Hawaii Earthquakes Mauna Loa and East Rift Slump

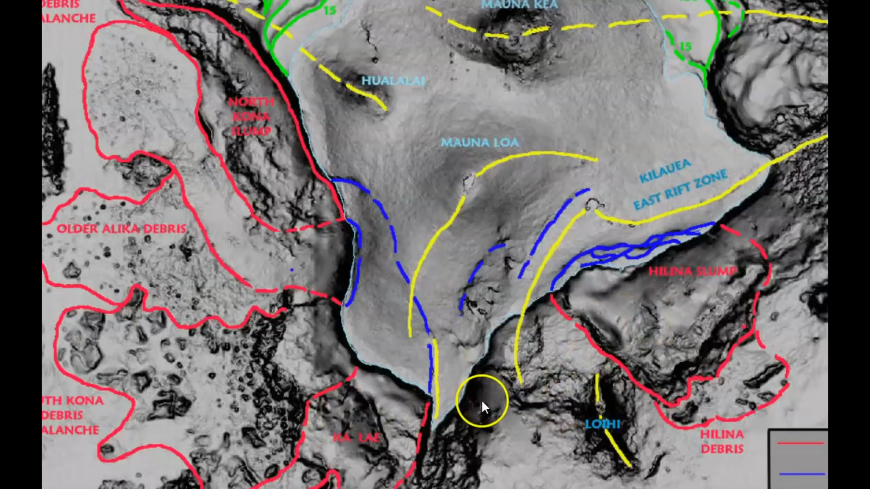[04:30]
Mauna Loa and over here on the southern edge of um I guess that would be the Helena slump probably pronouncing that wrong too.